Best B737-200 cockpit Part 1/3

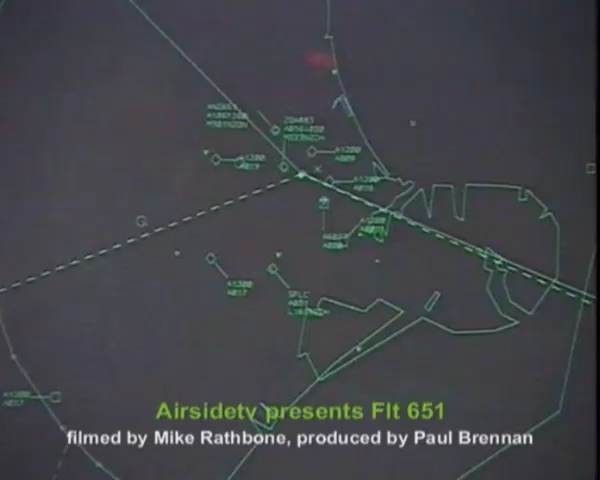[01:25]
The squawk code transmits the flight number along with heading and altitude information through the transponder radio and shows up as a tag on the air traffic control radar.